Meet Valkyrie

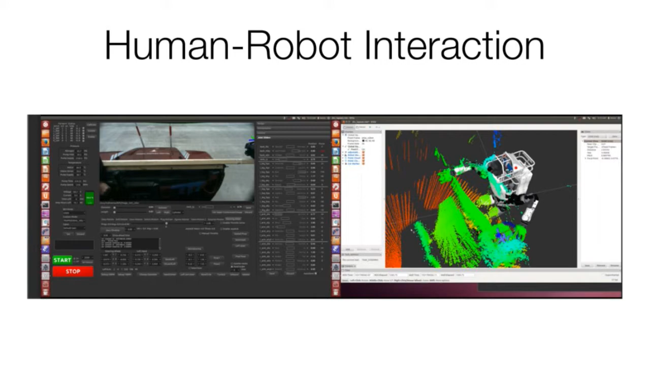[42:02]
Where is the center of mass? Where is that one point that we really worry about so we don't fall? You know, all the data is condensed into these blocks. You know, it takes training, obviously, but this is not intuitive.